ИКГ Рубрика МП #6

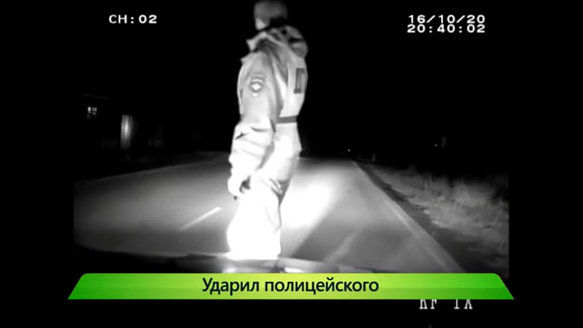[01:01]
которого сотрудники ДПС задержали в Вятскополянском районе.
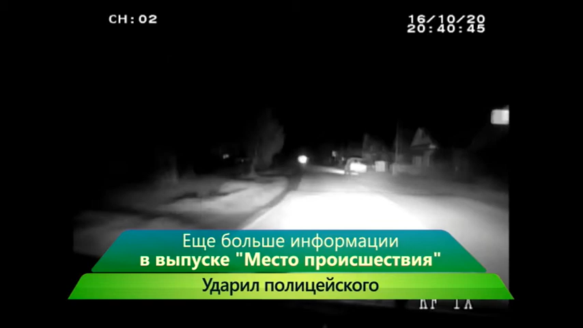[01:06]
В конце октября 27-летний мужчина за рулем «Жигулей» шестой модели устроил длительную погоню.
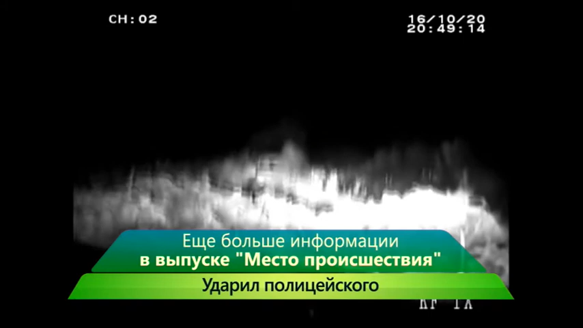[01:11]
Лихач вскоре заехал в поле и застрял в грязи. Его сразу же схватили полицейские.
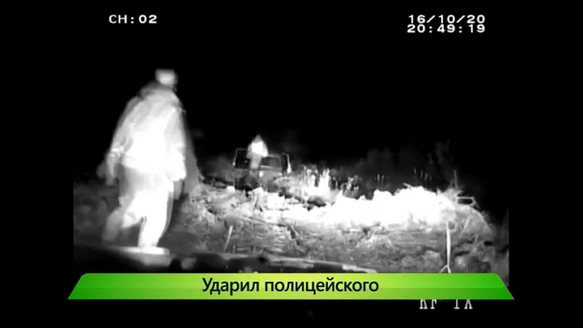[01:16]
Водитель расстроился из-за своей неудачи и уже в патрульной машине ударил инспектора по голове.